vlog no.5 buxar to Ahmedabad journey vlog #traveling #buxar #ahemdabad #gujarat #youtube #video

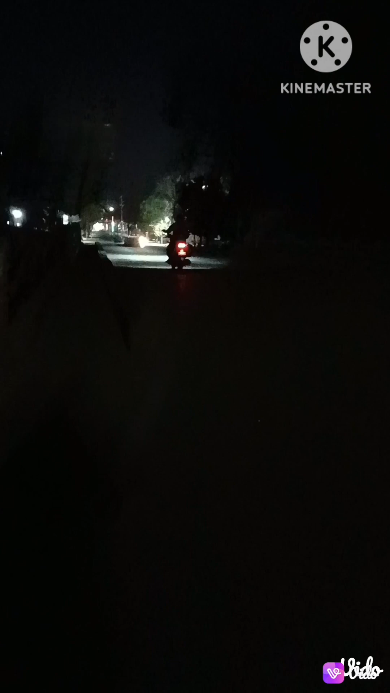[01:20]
और ये अपना स्टेशन रोड बक्सर का, और इसी के तरफ हम बढ़ रहे हैं।